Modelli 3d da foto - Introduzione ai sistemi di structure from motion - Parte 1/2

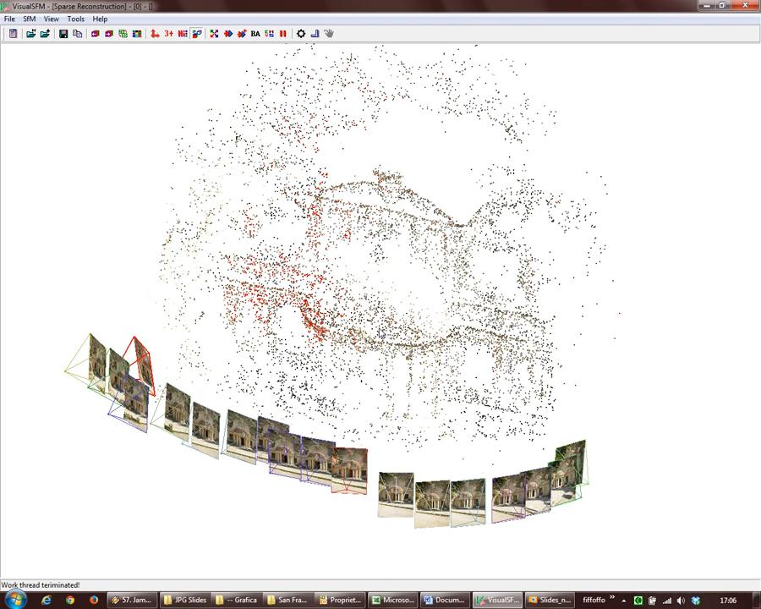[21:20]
qui che è stata fatta velocemente di orientamento siccome il sistema è orientato lui adesso sa che le foto che va a analizzare sono già orientate già conosce tutto e riesce ad estrarre molte più informazioni io qui di questo qui mi sono già salvato un'estrazione densa
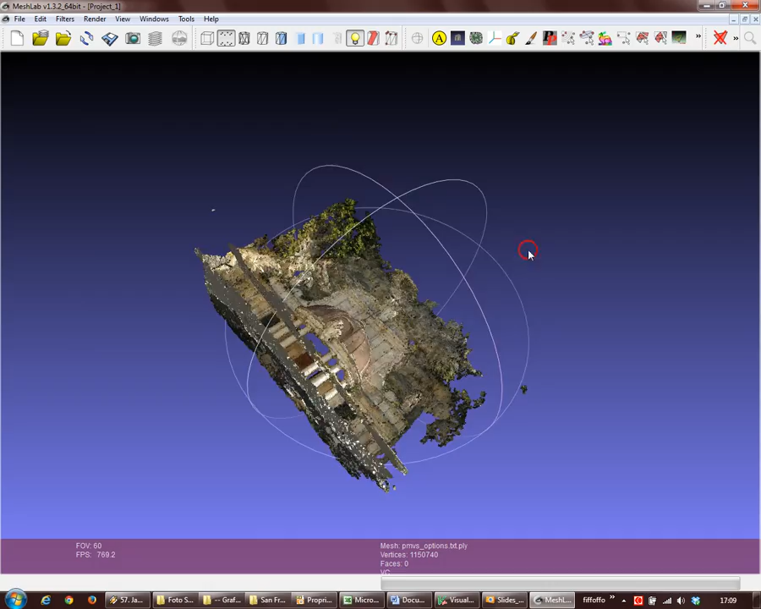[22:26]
una volta che io ho finito l'estrazione densa
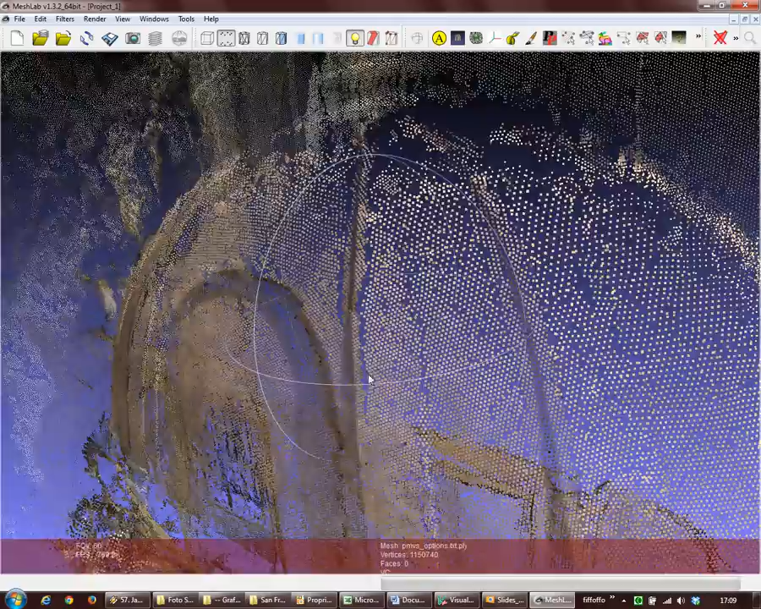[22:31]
questa è una nuvola di punti densissima se io scalassi questa nuvola per una misura che ho preso a terra io potrei misurare tutto il modello no lui cerca di estrarre quante più informazioni riesce quindi è una densità data dalla dimensione delle foto dalla qualità dell'orientamento e e niente lui in questa fase estrae quante più informazioni
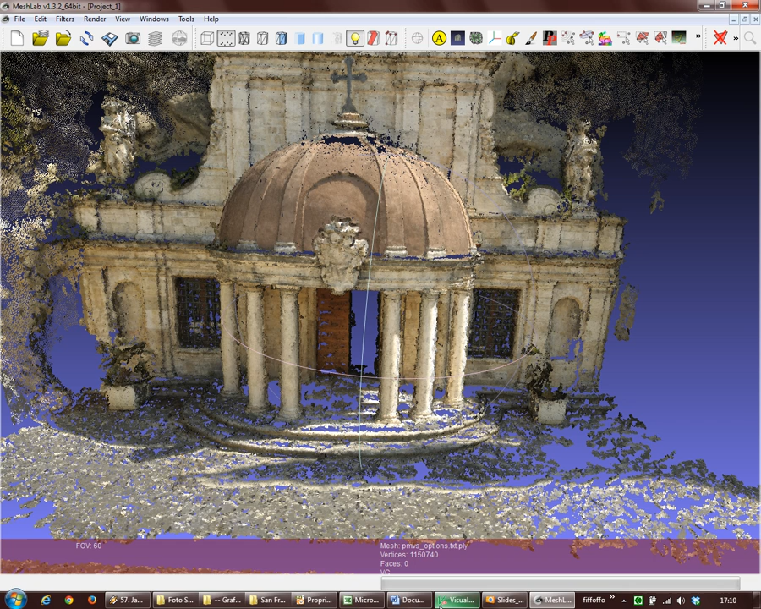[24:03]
una griglia il cui passo uno può scegliere quando utilizza il laser scanner ed è chiamata anche nuvola di punti ordinata perché è ordinata su righe e colonna esatto e quella tassellazione la tassellazione è l'operazione di creazione del modello poligonale dalla nuvola di punti è anche più semplice della tassellazione di una nuvola del genere perché qui
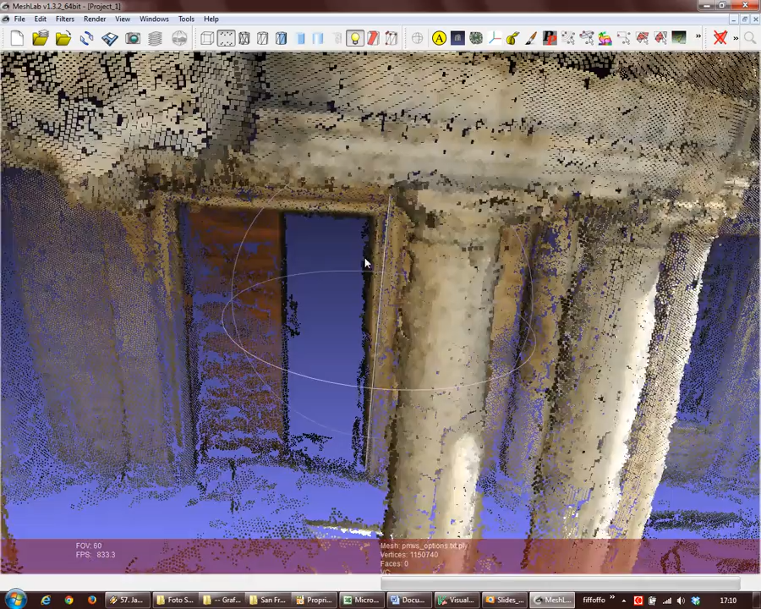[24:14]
la nuvola di punti è disordinata cioè ci sono zone con più punti e zone con meno punti perché è tutto estratto da foto e anche la generazione del modello da questa nuvola di punti è più complessa perché dal laser scanner siccome il laser scanner va per righe e colonne sa anche che i punti sono ordinati quindi lui connette con le facce i punti che seguono l'ordine di battitura dello scanner quindi la
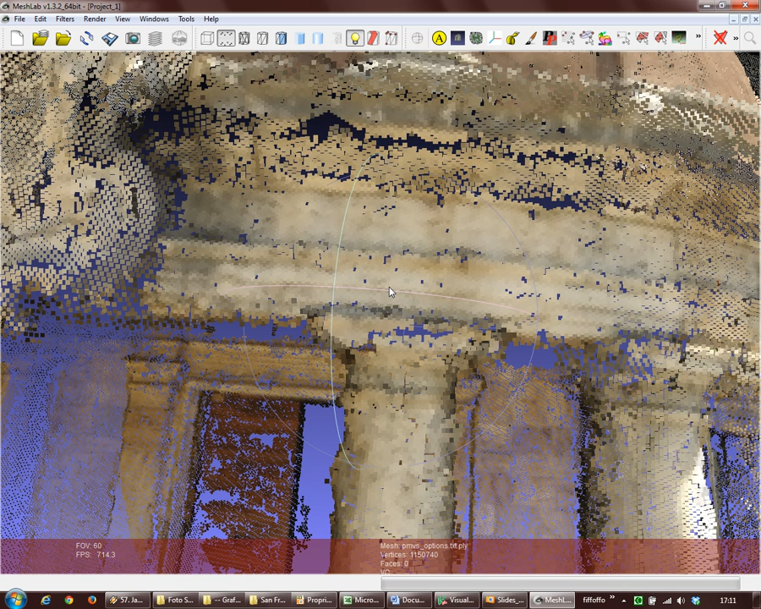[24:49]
mesh viene generata molto facilmente qui in questo caso l'algoritmo di tassellazione di mesciatura ha difficoltà per capire quali punti connettere cioè se
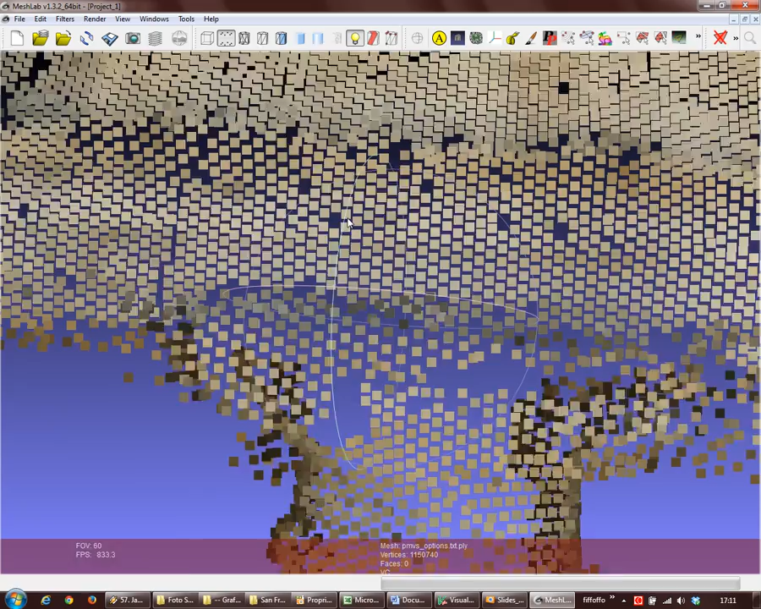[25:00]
deve connettere questo punto che per lui è più vicino o altro no no questi sono questi ogni punto corrisponde a un punto della foto a un punto preso comparando tante foto e no l'area di analisi sono quattro punto centrale e poi cosa non è legata direttamente all'area no no non è legata direttamente
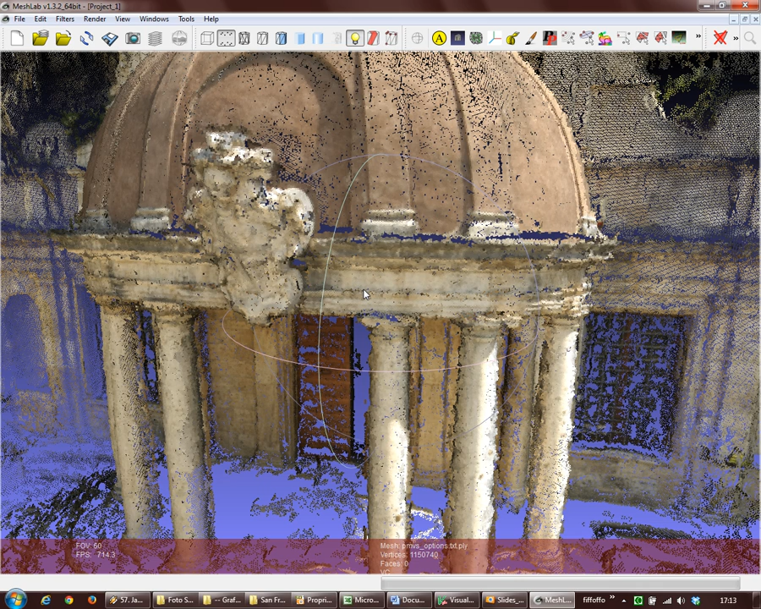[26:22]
vincolare il sistema a dire senti restituiscimi il punto solo se lo riesci a vedere in tre foto o solo se lo riesci a vedere in quattro foto che succede che più vincoli gli si dà meno densa risulta la nuvola ma più accurata risulta quindi c'è sempre questo discorso più punti meno qualità meno accuratezza della restituzione
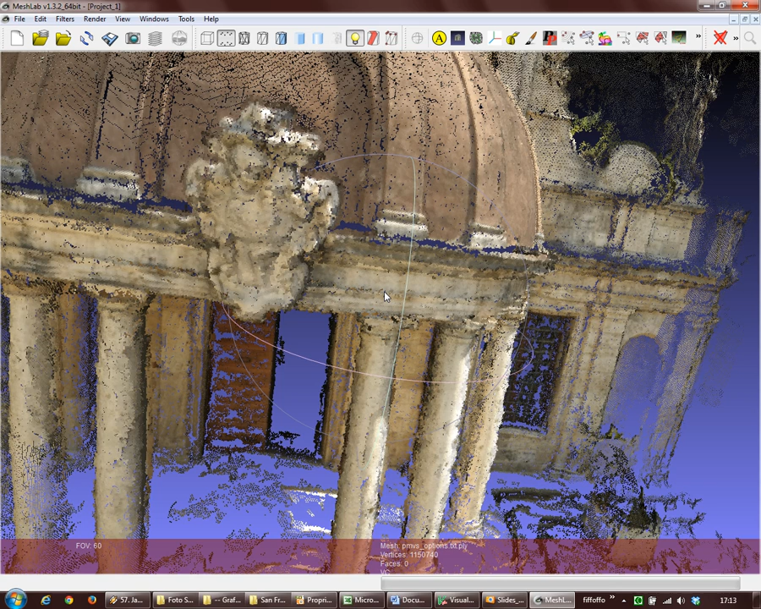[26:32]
in questo caso io ho restituito questa nuvola impostando dicendogli restituiscimi tutti i punti che vedi almeno in due foto perché servono almeno due foto per di me in ambito di produzione quando si produce un oggetto un pezzo in quanto uno produce un prototipo poi questo prototipo lo va a modificare fisicamente poi si trova a un problema che la matematica che ha generato il prototipo è diversa dal prototipo perché io l'ho modificato
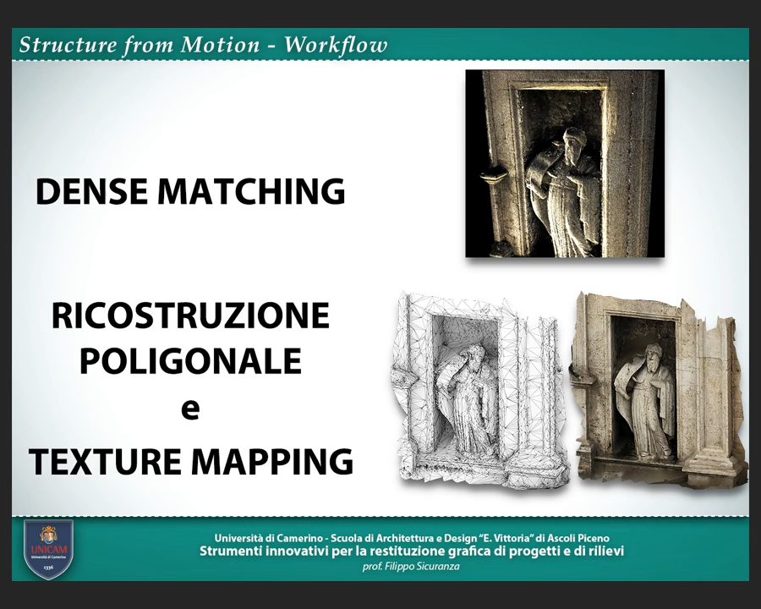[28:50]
texturizzato ovvero si prende la foto che è orientata rispetto al modello cioè guarda il modello e si riproietta la foto sul modello per colorarlo questa fase si chiama texture mapping la texture è l'immagine mapping è l'operazione di proiezione sulla geometria e questo è il workflow